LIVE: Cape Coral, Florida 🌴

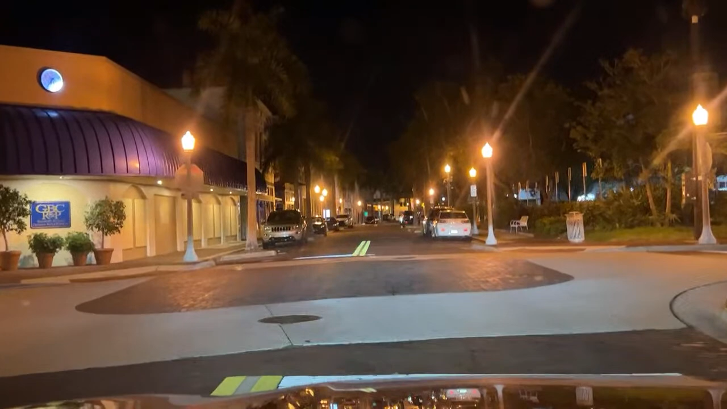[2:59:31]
So nobody in Fort Myers Beach. Let's see if there's anybody in Fort Myers downtown.
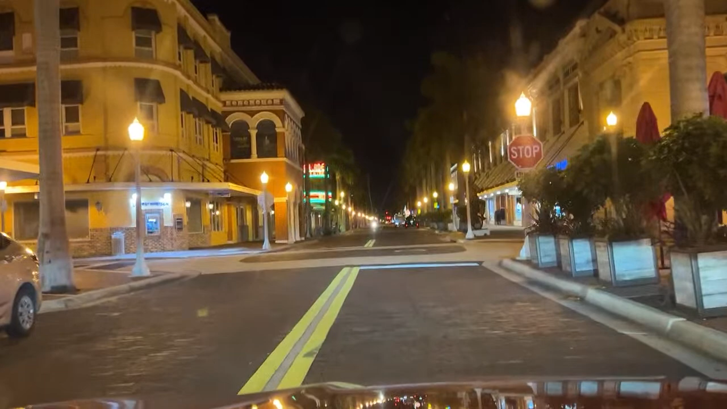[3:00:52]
JC says Charlie Bo drives his third baby mama's white Nissan Altima and brings it back on empty each time, smelling like perfume. There's people out by the biker bar.
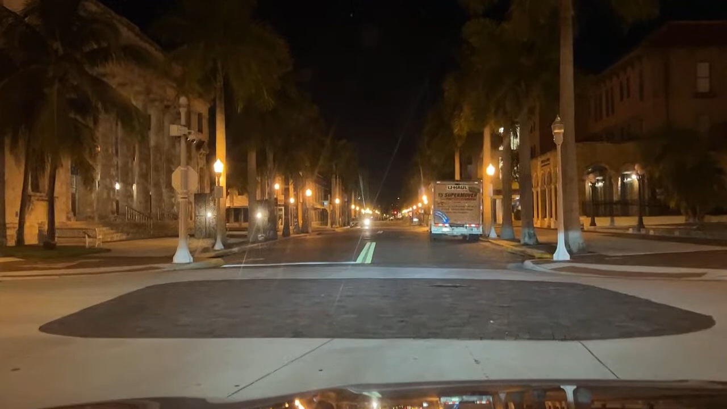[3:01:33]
Nobody out here. Excuse me. It's a ghost town. Mm-hmm. I'm just gonna guess Monday night isn't the night, man. Monday night is not the night, man. It is completely dead. So Henry is the one that parallels. I'm curious to know where the people where it happened at.